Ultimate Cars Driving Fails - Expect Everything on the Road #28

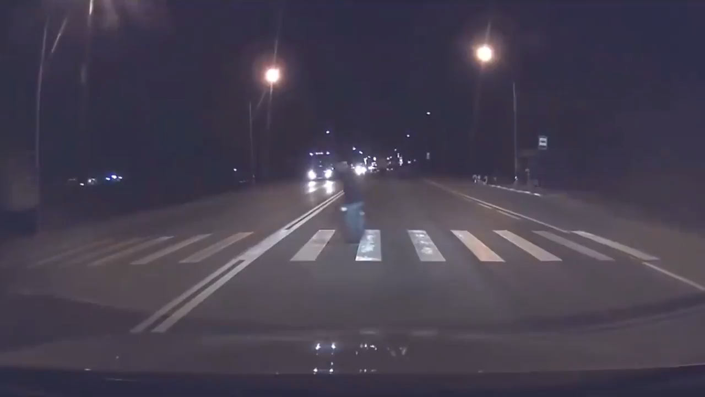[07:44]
Oh, this is not gonna end well. I have a feeling. Please go, go, go, go. Go, whoa, whoa, whoa, whoa, whoa, whoa, whoa. Whew, that was close. Oh shit! Oh.